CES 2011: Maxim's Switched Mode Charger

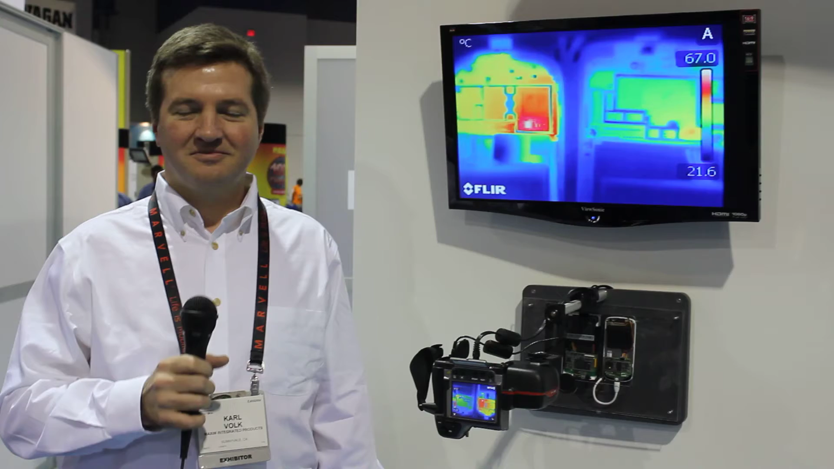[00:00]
On screen: scale bottom 21.6°C
Good morning, this is Karl Volk from Maxim Integrated Products. I'm here at Winter CES 2011 and what we're demonstrating today is the MAX 8903 Switched Mode Charger. What we have here are two cell phones that we're actually live charging at this time and we have a thermal imaging camera. On the left you see the thermal image of
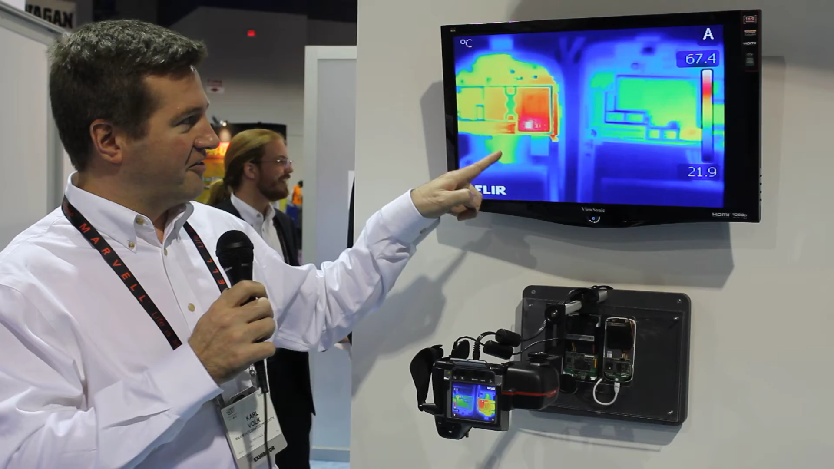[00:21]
On screen: scale top 67.4°C, scale bottom 21.9°C
the battery being charged with our competitor's linear charger and you can see the temperature is rising quite high, there's a big hot spot here. And this temperature is approaching 70 degrees C. Now the room in here is about 25 degrees C so that's getting up to a 30 degrees C temperature rise 25 degrees C eventually. And what that means is that they really can't increase the current because in hot ambient conditions this could actually reach 100 degrees C on the PC board which is damaging.